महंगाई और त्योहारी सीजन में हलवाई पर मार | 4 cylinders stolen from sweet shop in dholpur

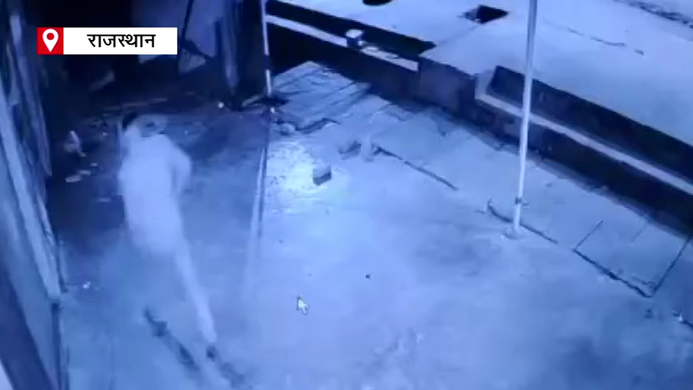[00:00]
دھولپور سہر میں چوریوں کا سلسلہ تھمنے کا نام نہیں لے رہا ہے جس سے سہر کے لوگوں میں پلس کی کارشیلی کے خلاف بھاری آکروس دیکھا جا رہا ہے تاجہ ماملہ رویوار کی درمیانی رات شہر کے نیالگنج تھانا علاقے کے جلا کلیکٹڈ کاریالے کے شاملے مشٹان دکان کا ہے جہاں بیتی رات ایک چور شٹر توڑ کر اس کے اندر گز گیا مشٹان کی دکار کے اندر سے چار سلینڈر دو بار میں نکال کر فرار ہو گیا